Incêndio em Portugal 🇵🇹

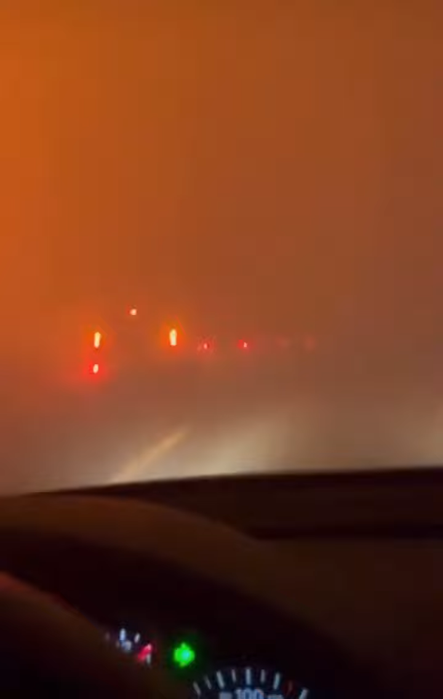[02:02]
Essa estrada tem que estar parada Fogo Pois agora ninguém anda